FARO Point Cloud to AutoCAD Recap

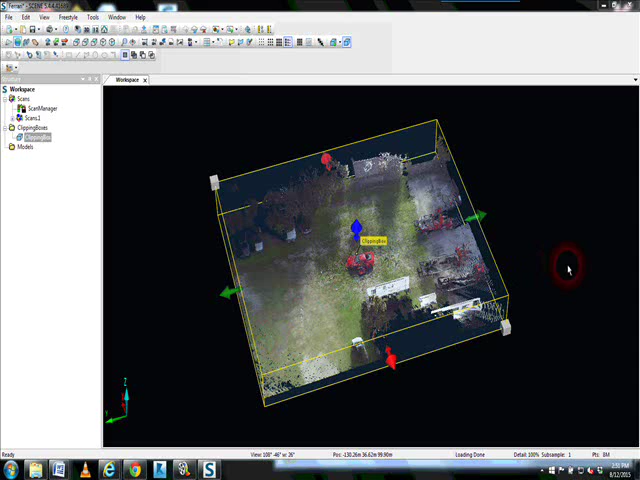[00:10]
Today we're going to take a look at a registered point cloud which was scanned by a ferrofocus scanner. As you can see, the point cloud has been registered, placed together. A number of scans were done on a car project.
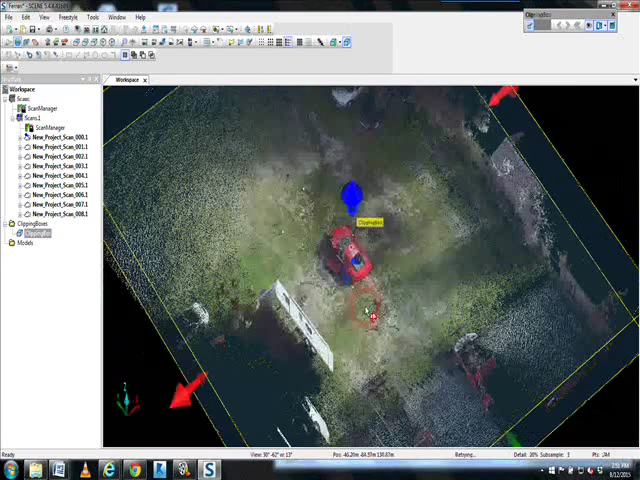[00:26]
And we are going to demonstrate how to take
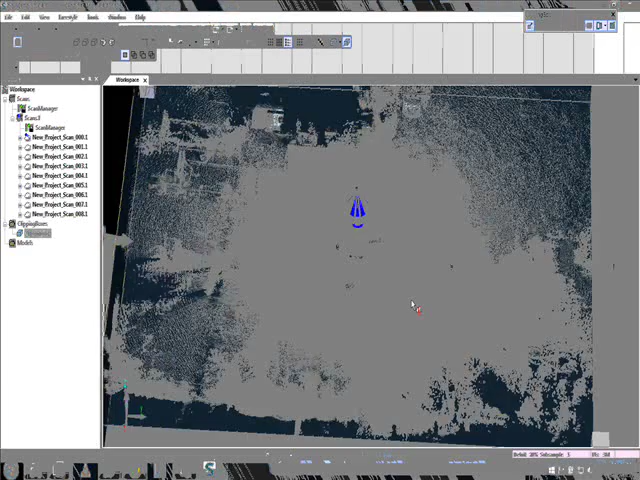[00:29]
a point cloud that can be used in Autodesk products.
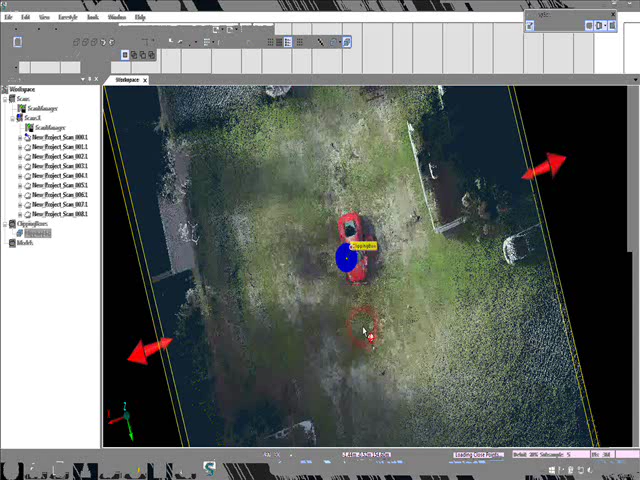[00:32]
The first thing that we're going to do is create a ferro workspace which is an indexing file
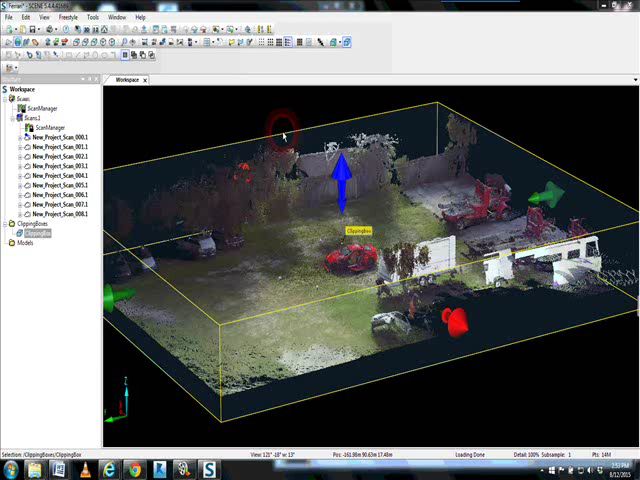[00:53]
that's going to allow Autodesk Recap to pull the correct registered files in so that it can be converted by Recap into RCS and RCP. The first thing we're going to do, since we have multiple revisions,
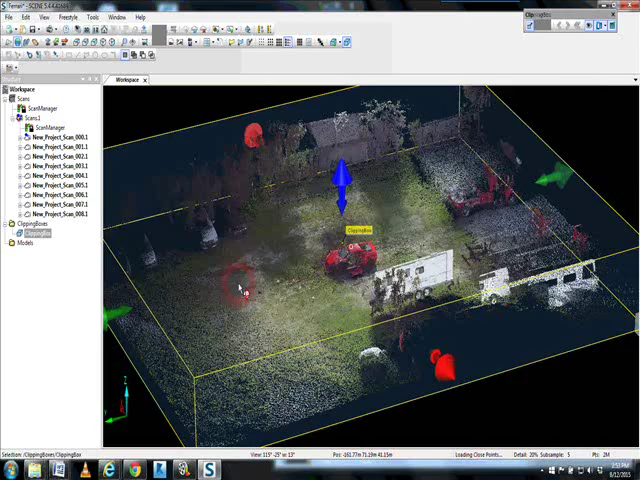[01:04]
therefore multiple versions of this scan project, is we're going to pick Clean Up and Compact Project. We're going to lose our revision of history, but that's fine.
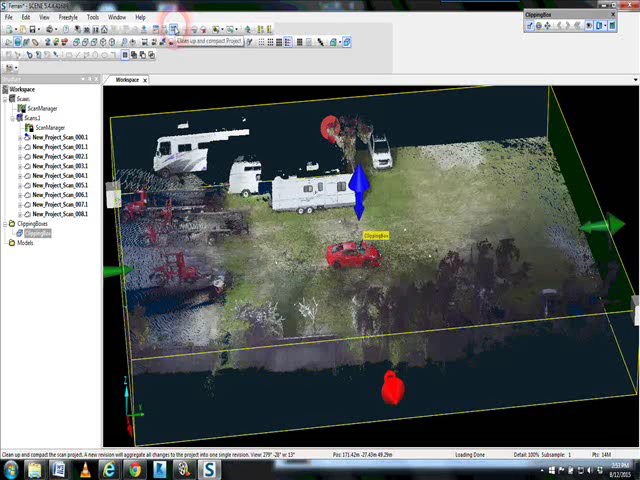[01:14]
We'll go ahead and save changes. Only take just a minute.
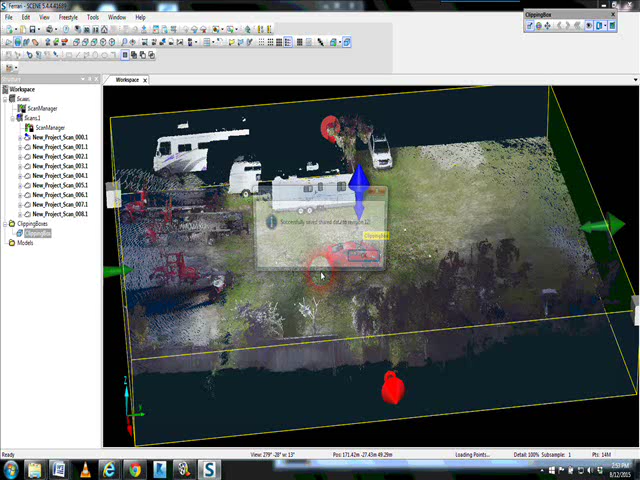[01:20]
Now we've successfully cleaned the project and compressed it. We've cleaned and compacted our file.
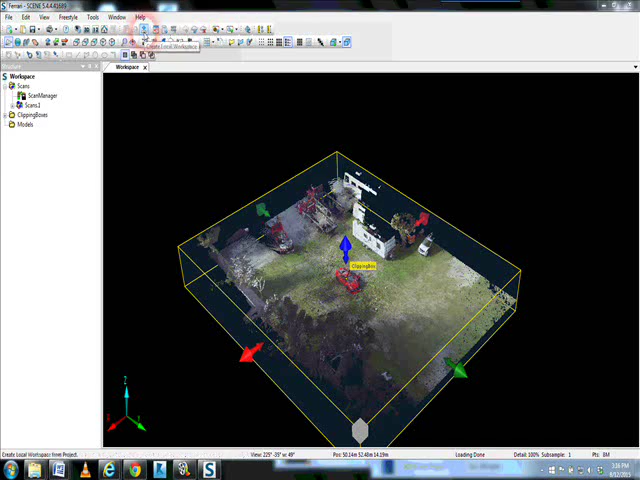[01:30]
Now we simply go to the Create Local Workspace, choose the icon tool,
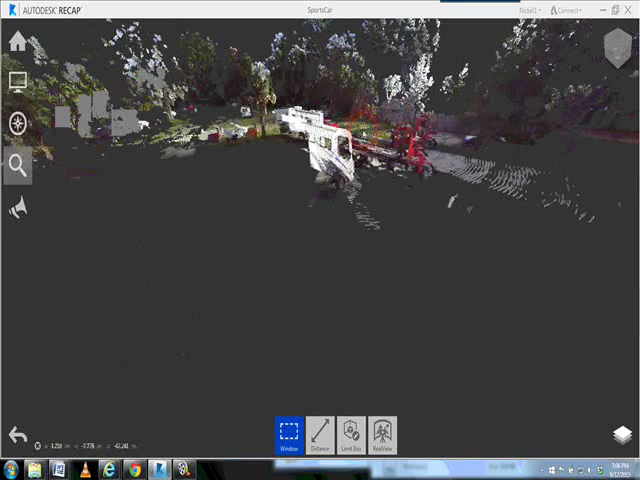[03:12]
and we have exactly what we were seeing with Ferrocene,
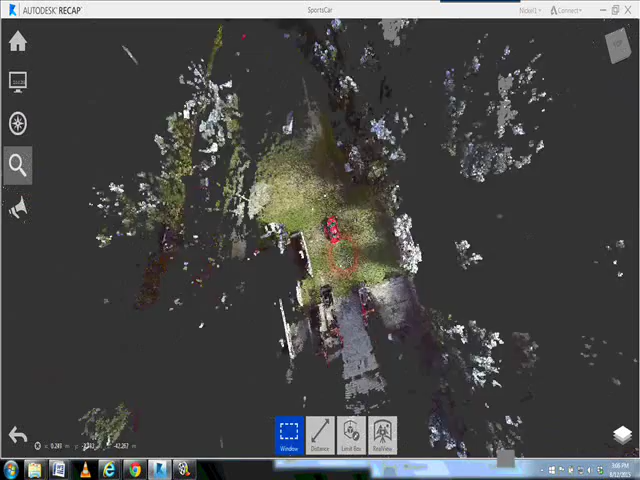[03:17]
except we're looking at RCP and RCS file formats.
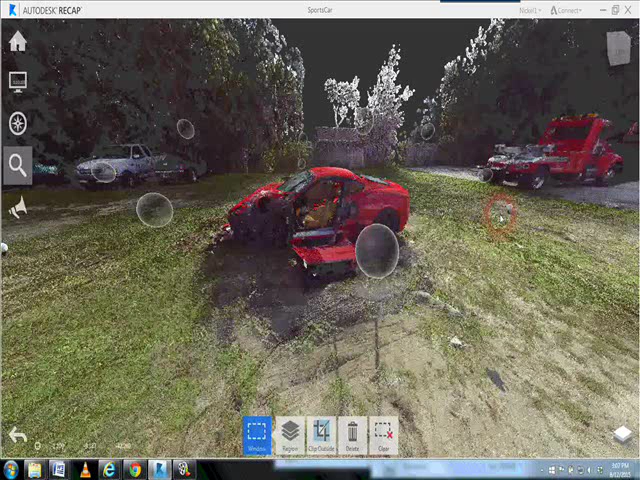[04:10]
which is the point cloud generated by the FerroFocus scanner. This is our basic workflow to bring FerroFocus 3D laser scanning data into a usable file format for Autodesk project.